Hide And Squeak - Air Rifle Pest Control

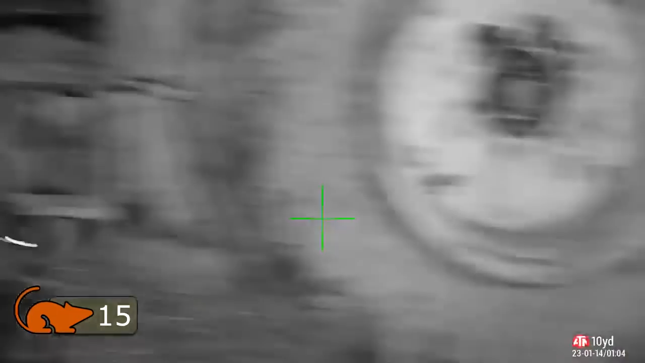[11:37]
Oh come on. Too late to get a shot on that one. Just wasn't quick enough.
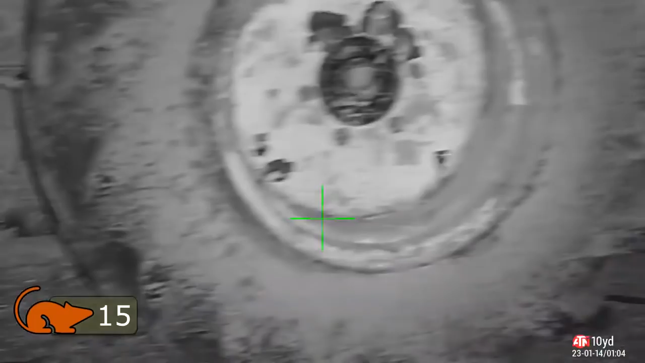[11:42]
Oh. Looks like he's playing hide and squeak.
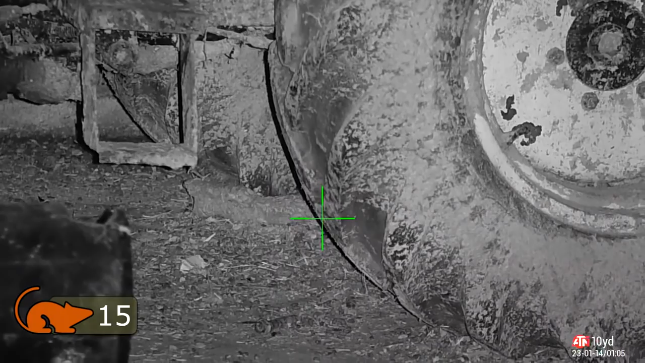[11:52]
He's not going to come out again is he?
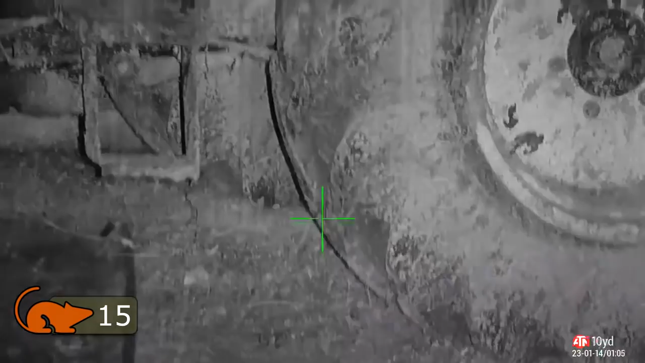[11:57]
Over the back of the store again. This is going to be a high body shot.
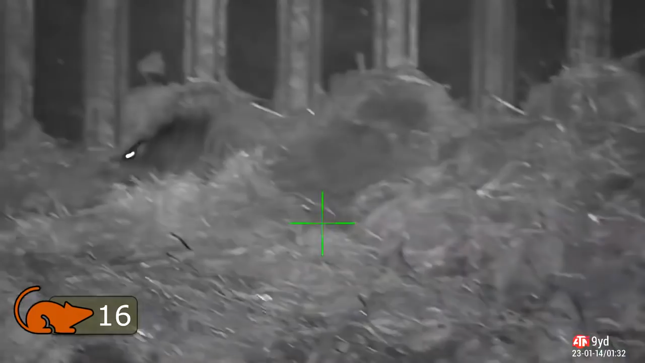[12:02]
High body on X shot. The reason I'm doing that is because. Head shots on these are going straight through.
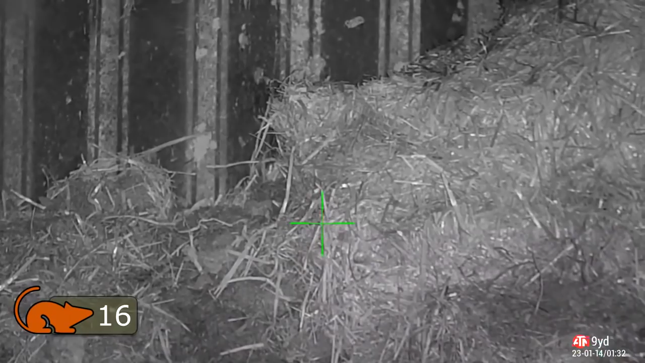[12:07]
And the clip in the barn wall behind. So a body shot slows the pallet down.
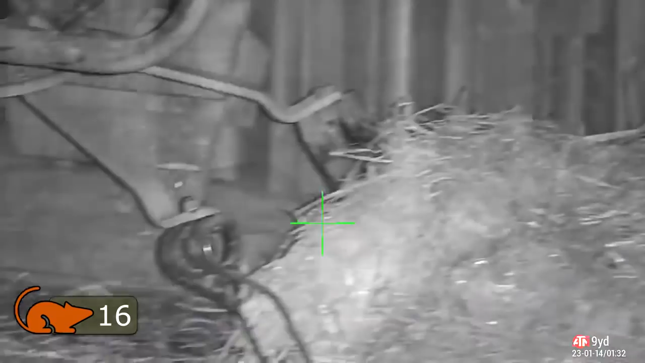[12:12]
Quite dramatically. This is another one that's coming. For a walk along the back of the straw.
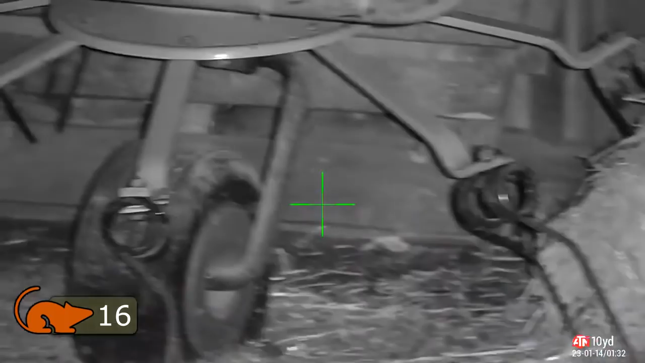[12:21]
That must have been the one that I saw going behind that pallet earlier on.
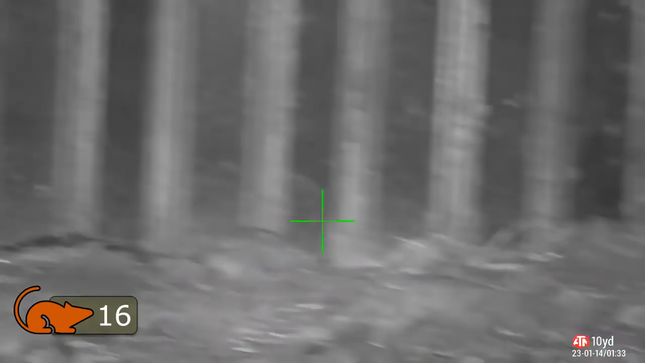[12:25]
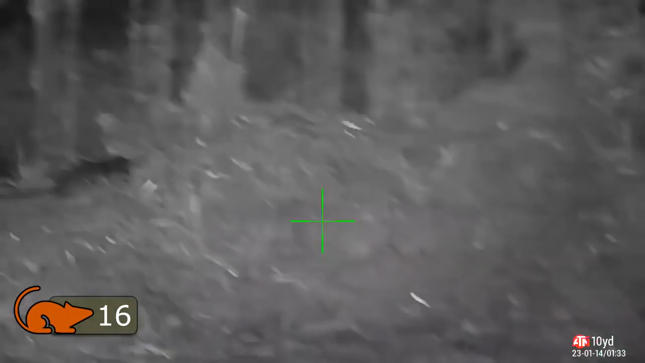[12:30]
There's a lot of activity across the back wall here. So I've got one there.
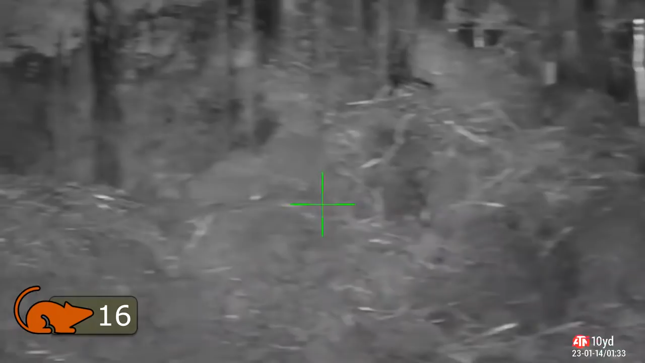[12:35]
And I've got another one on the left hand side here by the pallet.
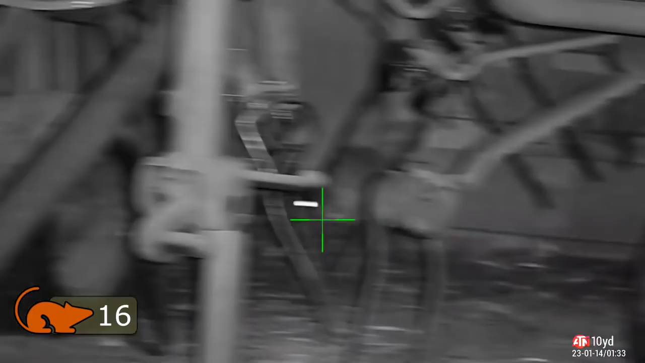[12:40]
The one the pallet just won't settle down.
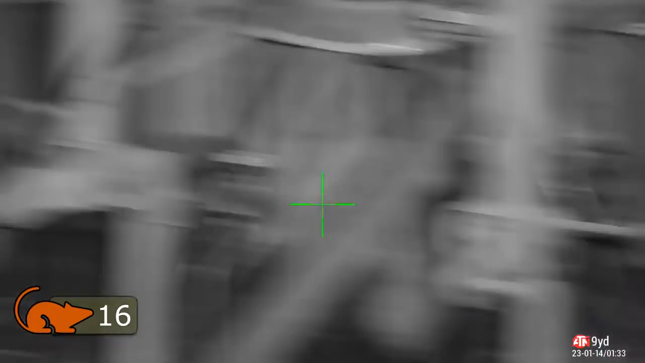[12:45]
So if he's not going to settle down. I'm going to have to go back and take it out on his mate.
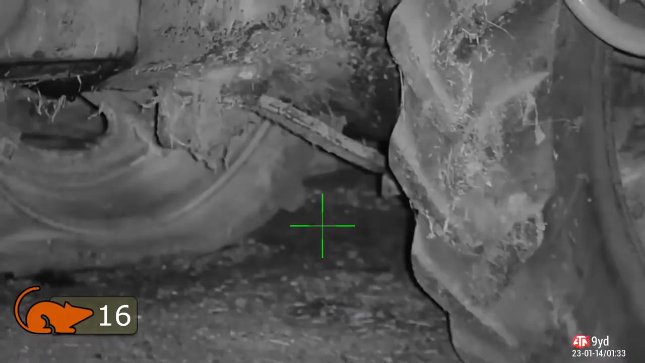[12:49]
And here we go.
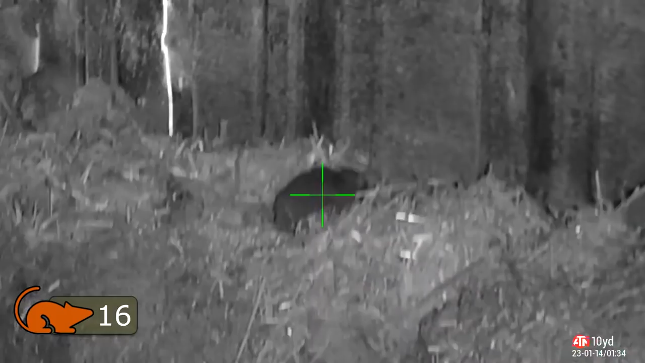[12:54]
There's the shot. Again high body shot. Didn't have his head on show.
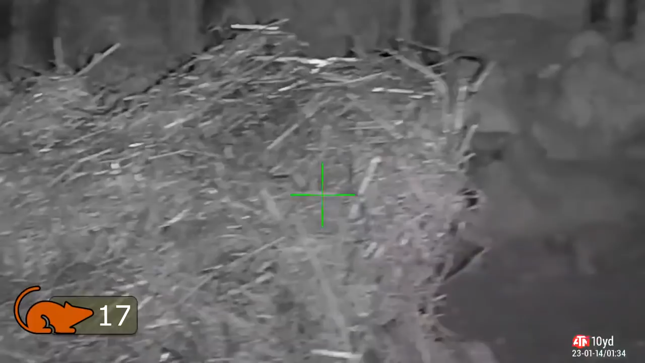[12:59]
And it was a nice clean body shot. There he is.